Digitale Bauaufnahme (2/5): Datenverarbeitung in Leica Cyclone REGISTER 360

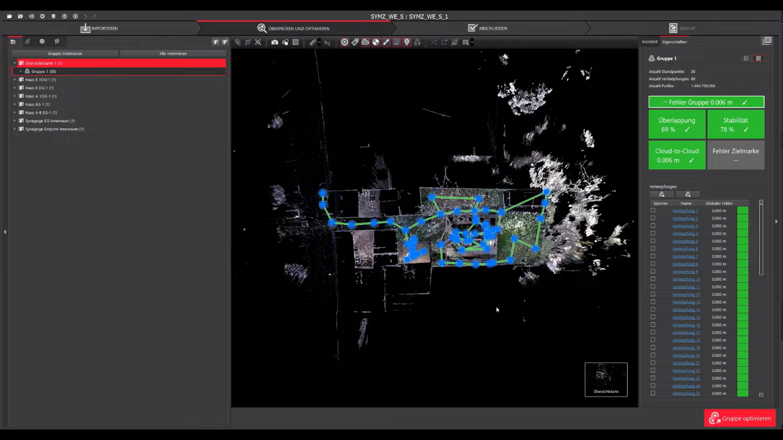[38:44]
Und daneben sind dann auch die anderen Übersichtskarten eingeblendet, die davor nur in dem anderen Projekt waren.
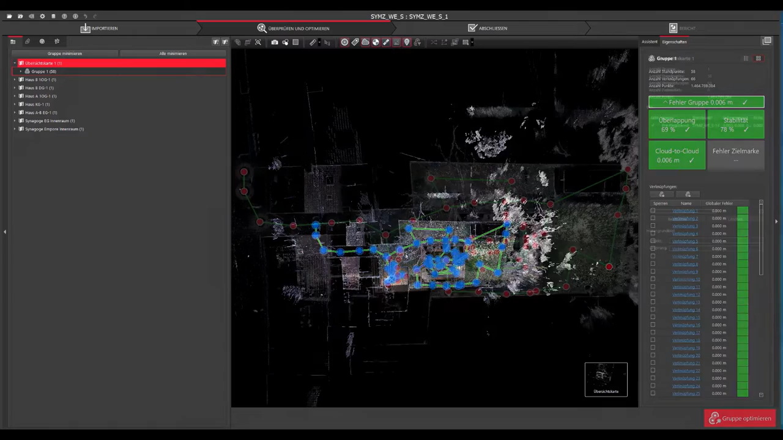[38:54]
Man kann eben auch erkennen, dass die anderen Projekte hier die Synagoge der Innenraum in Gruppe 3 vorliegt. Und das Habigsche Haus eben in Gruppe 2 die einzelnen Übersichtskarten.
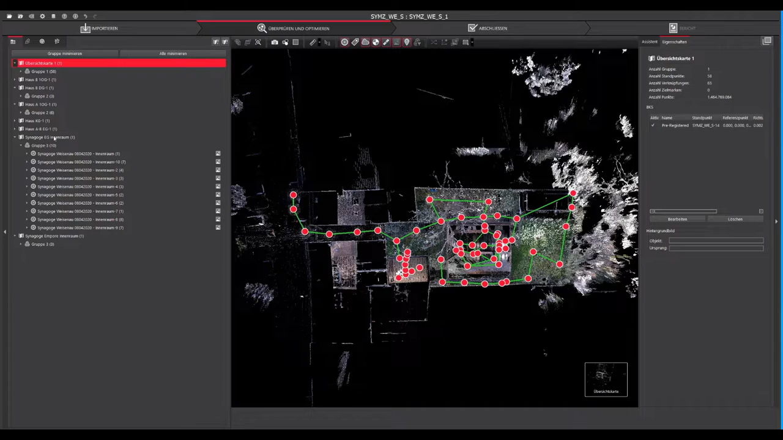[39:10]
Und um das Ganze jetzt zu kombinieren, tut man am besten in diesem Übersichtskartenmenü einfach mal alle Standpunkte vom Innenraum sich auf die Übersichtskarte 1 ziehen,
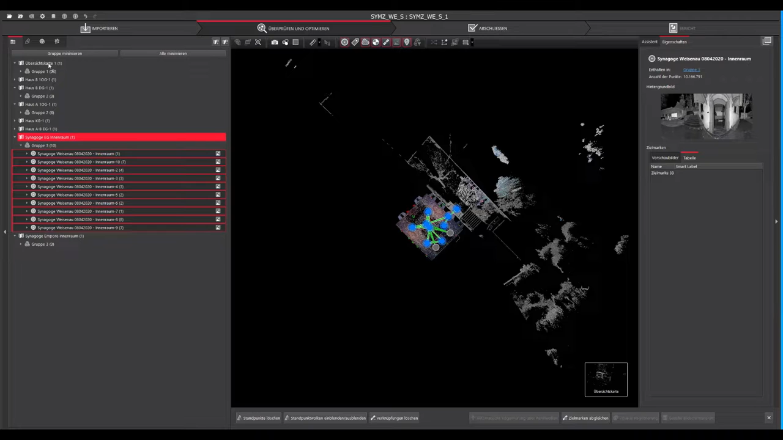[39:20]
wo eben diese Gesamtmessung vom ersten Außendiensttermin ist, woraufhin dann diese Gruppe hier auch erscheint.
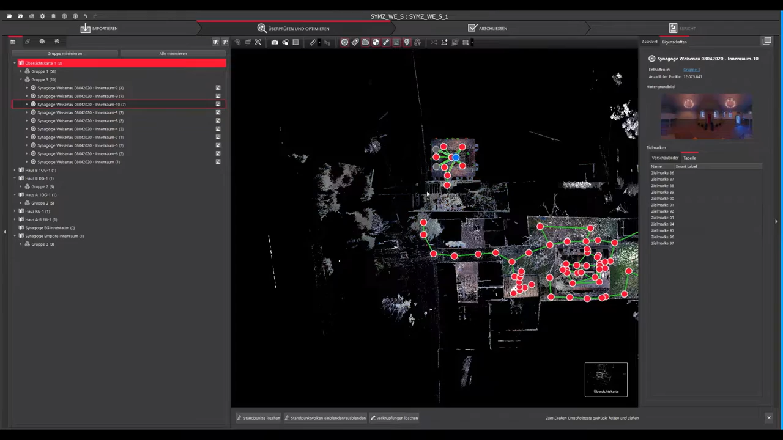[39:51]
auszurichten und auf den Bereich zu schieben,
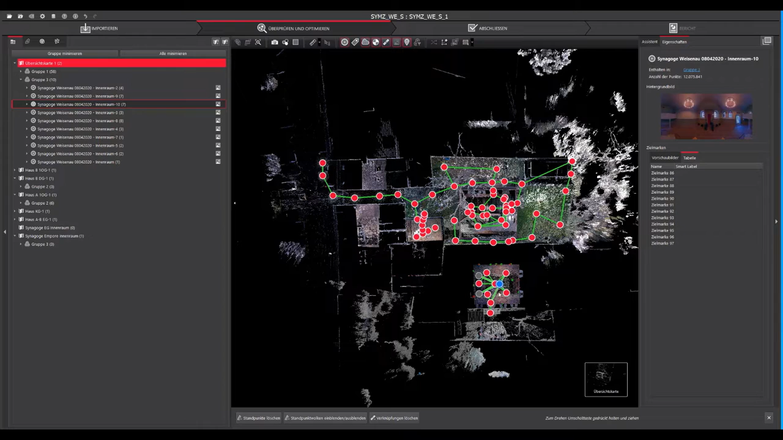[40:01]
mit dem man es verknüpfen will oder der in dem anderen Scan auch vorhanden ist. Jetzt habe ich es hier einmal falsch herum gedreht. Das hat mich hier doch irritiert. So sollte die Richtung schon mal grob vorab passen. Und dadurch, dass der Innenraumbereich gemessen wurde, gibt es diese Strukturen schon. Und dann kann man es einfach schon mal die gesamte Gruppe dann richtig positionieren.
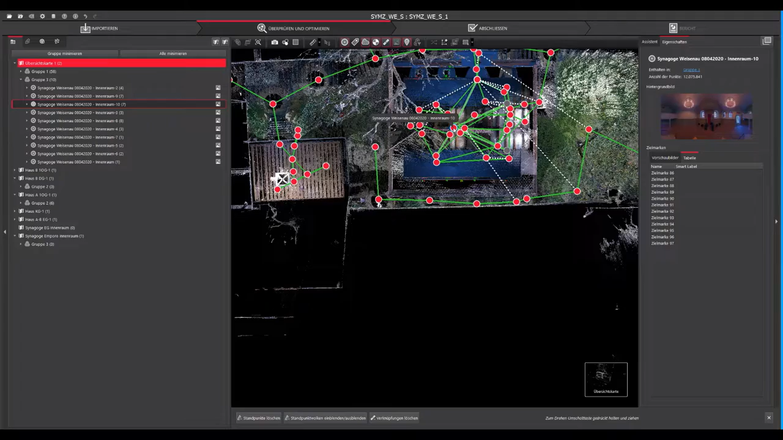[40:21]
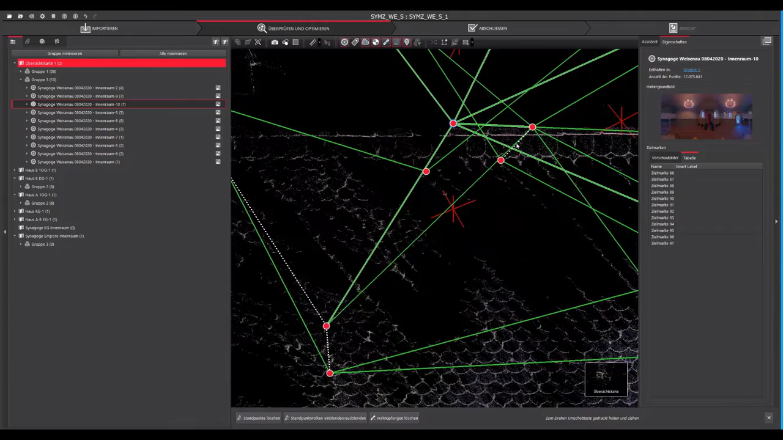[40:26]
Und kann dann vorgeschlagene Verknüpfungsoptionen mit Rechtsklick drauf, das sind diese gestrichelten, die visuelle Registrierung ebenfalls öffnen.
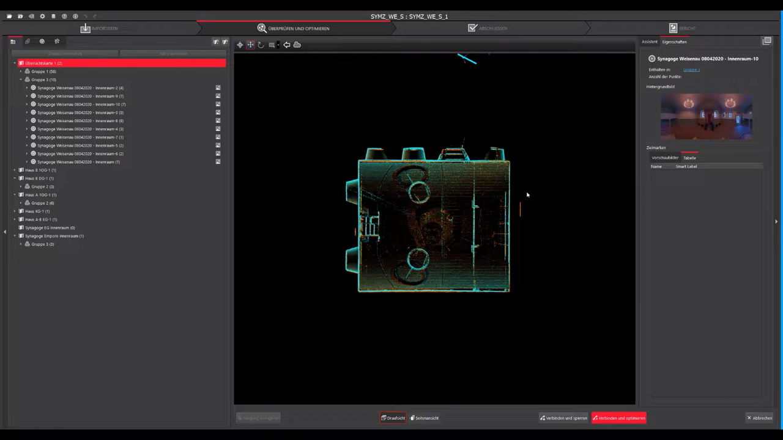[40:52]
Die Höhe muss man jetzt hier einfach nochmal berichtigen.
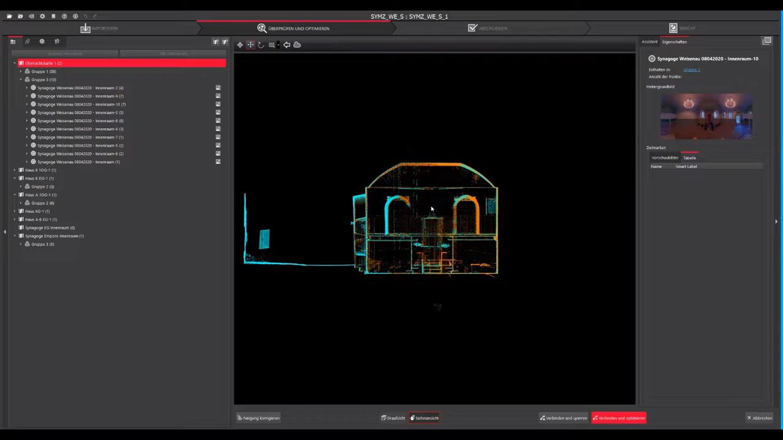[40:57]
Und dann kann man wieder mit Klick auf den Button verbinden und optimieren. Und dann Cloud-to-Cloud-Vergleich anstoßen. Dann sieht man jetzt hier absoluter Mittelwert 1,3 mm und eine Überlappung von fast 90%. Das ist einfach sehr viel und kommt einfach dadurch,
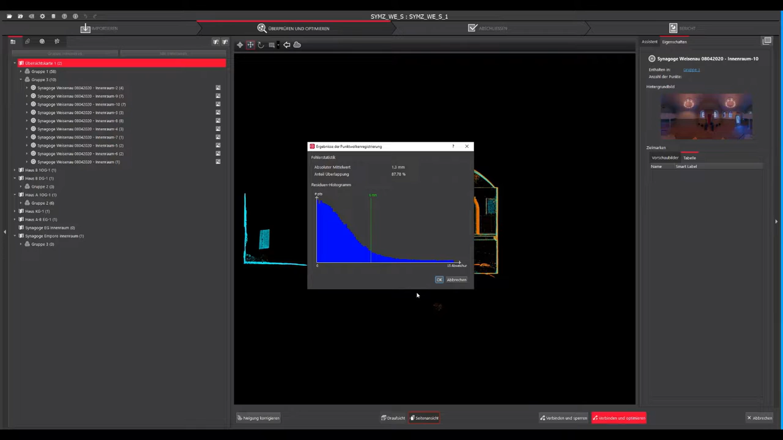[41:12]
dass die beiden Scan-Standpunkte fast denselben Bereich scannen. Genau. Jetzt erkennt er automatische Verknüpfungskandidaten. Die kann man jetzt mit Klick auf Ja hinzufügen. Und daraufhin tut er jetzt in dem Fall einfach extrem viele Verknüpfungen, falls er eine Überlappung hat, hinzufügen.
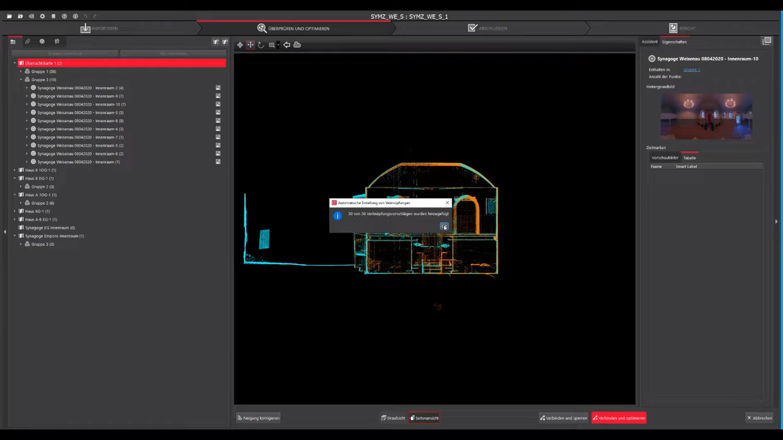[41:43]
Das dauert jetzt kurz. Nachdem die Verknüpfungen zugefügt wurden, kommt ein Pop-up, das eben das Ganze bestätigt. Das kann man wieder mit OK bestätigen. Daraufhin wird die Gruppe nochmal optimiert.
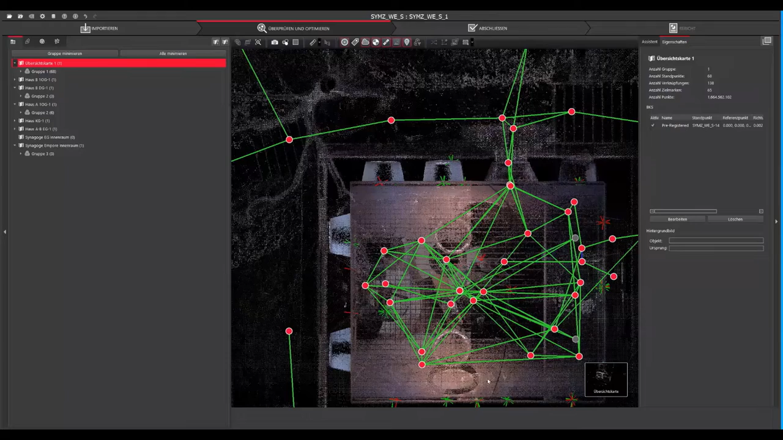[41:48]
Und man sieht jetzt hier, dass eben da ganz viele Standpunkte miteinander verknüpft sind.
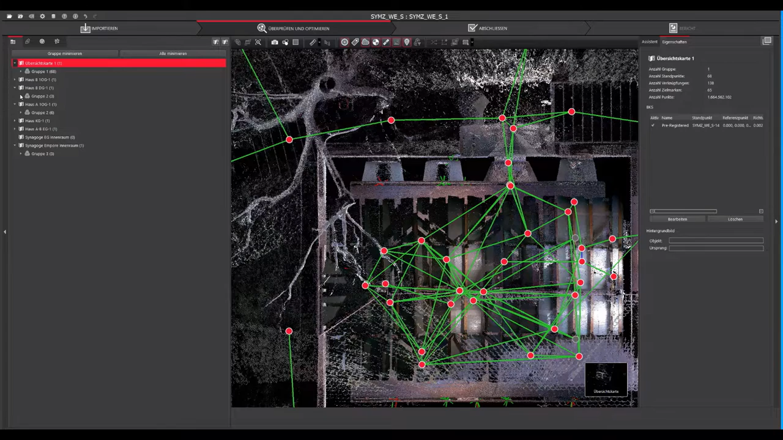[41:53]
Und dann kann man die Standpunkte, mit denen man davor da reingezogen hat, die man zum Glück über die Benennung, die ja schon im Vorhergegangenen gezeigt wurde,
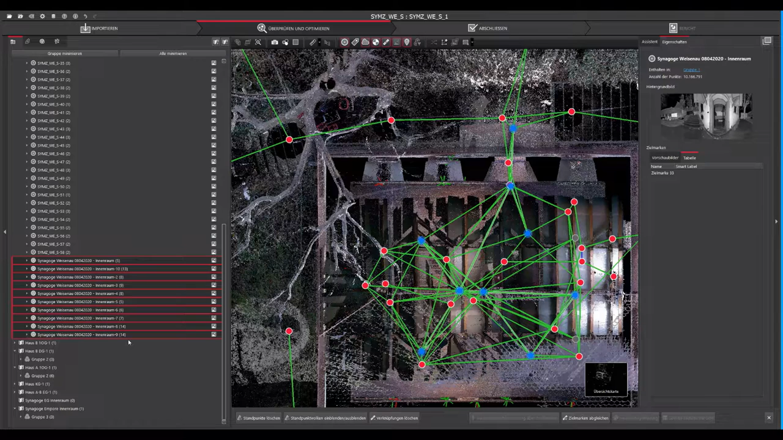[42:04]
wieder identifizieren und auf die Übersichtskarte Synagoge EG Innenraum zurückziehen.
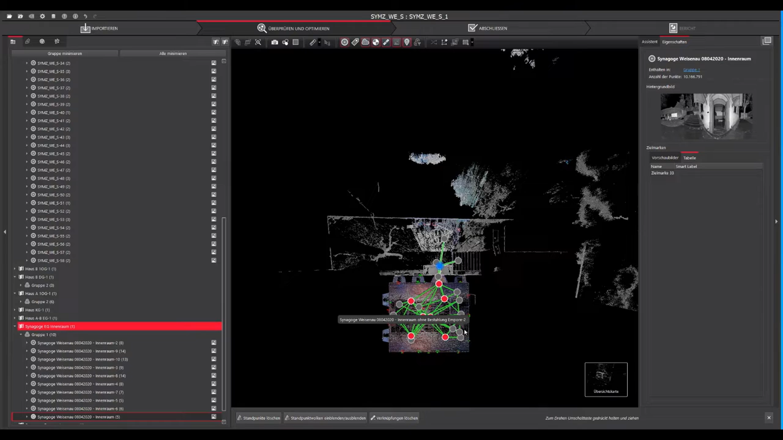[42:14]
Woraufhin eben man wieder nur den Innenraum auf der Übersichtskarte erkennt. In Grau wieder die Verknüpfungen zu den anderen Standpunkten auf der anderen Übersichtskarte.
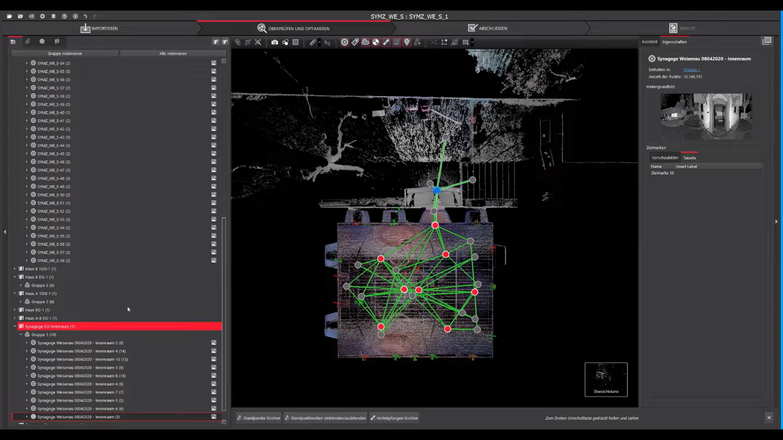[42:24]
Und man erkennt jetzt aber auch, dass das Ganze in die Gruppe 1 gewandert ist, weil diese jetzt eben in einem einheitlichen, über Cloud-to-Cloud miteinander verknüpften System vorliegen.
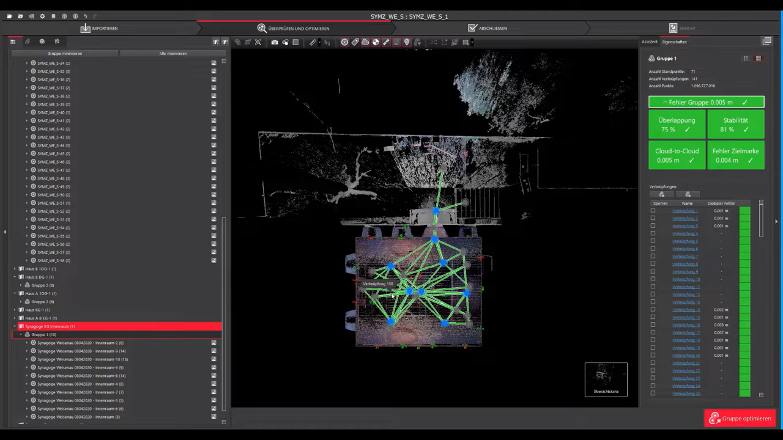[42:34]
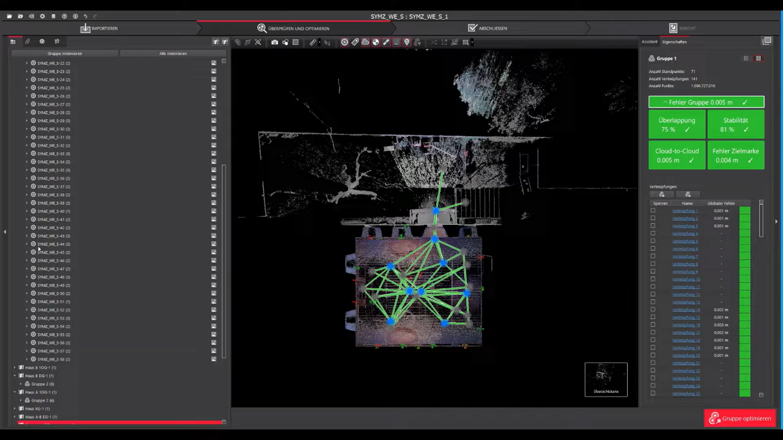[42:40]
So, jetzt liegen noch die Daten vom Habeckschnerhaus, liegen noch in Gruppe 2 vor.